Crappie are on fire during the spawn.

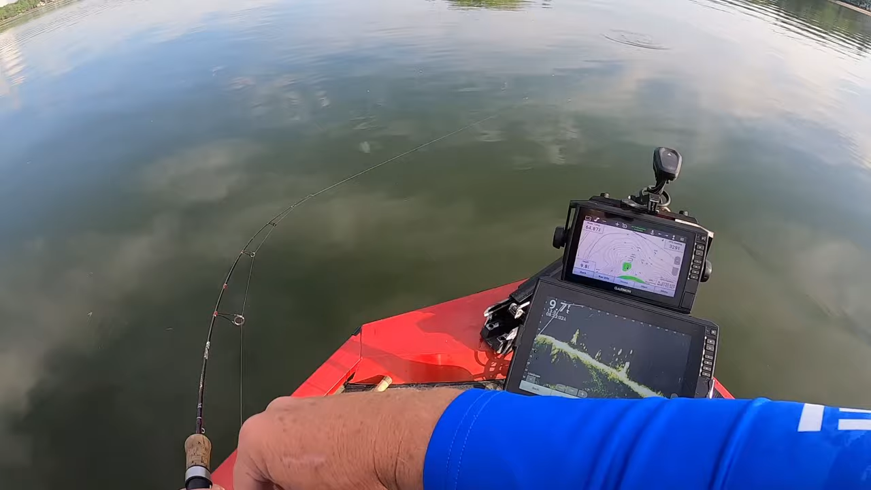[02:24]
i do think we have a crappie oh yeah right there that's a good one